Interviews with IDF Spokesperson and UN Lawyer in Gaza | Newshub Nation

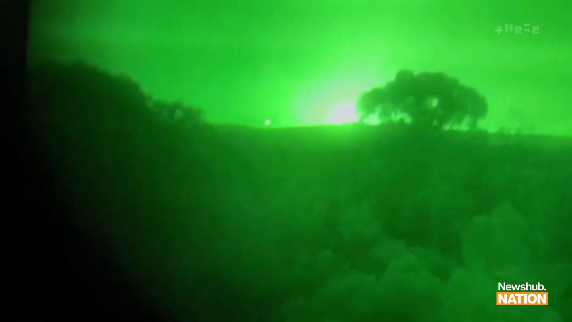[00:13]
outgoing tank fire and unusual intense and sustained military activity for the past few hours.